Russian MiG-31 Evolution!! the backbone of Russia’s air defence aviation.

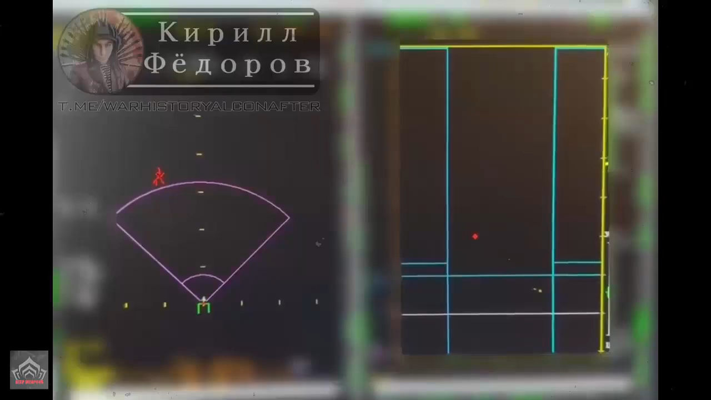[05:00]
It could track 10 targets simultaneously, and control the engagement of four of them at once.